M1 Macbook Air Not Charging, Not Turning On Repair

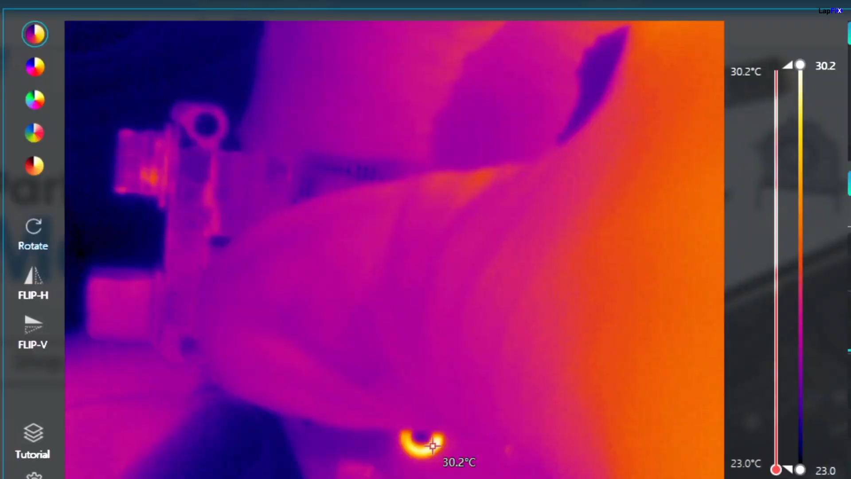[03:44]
On screen: spot 30.2°C, scale top 30.2°C, scale bottom 23.0°C
So I'm going to put this under a thermal cam and you can see one of the USB-C ICs are actually getting hot and it looks like that there is some damage on it. Now, it could be damaged to the USB-C IC itself or it could be damaged to the circuit, but most likely that there is a problem with the USB-C IC because if you could see even the top one here, that one was the part that was damaged and it makes a lot of sense, obviously, that the top one over there would be damaged as well.
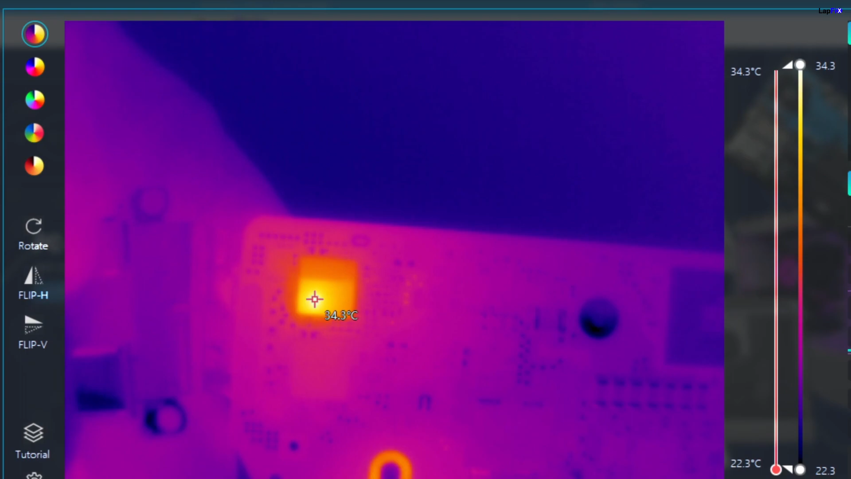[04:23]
On screen: spot 34.3°C, scale top 34.3°C, scale bottom 22.3°C
Now, most of the time for these, you usually have to get both of these working for this laptop to be working in general. So what we need to do first, we're going to try to do an overflow on this USB-C IC. And then if that doesn't work or there's still a problem with it, we're going to replace it. Okay, guys, the recording didn't go through removing the chip.